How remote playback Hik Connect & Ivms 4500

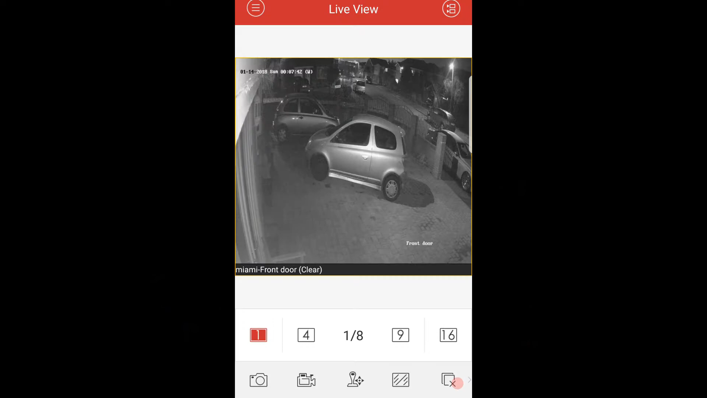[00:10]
what we're gonna do tonight is show you guys how to do a remote playback on the ivns for the 500 the older app first thing you want to do select these three sorry about that that is three bars in the top left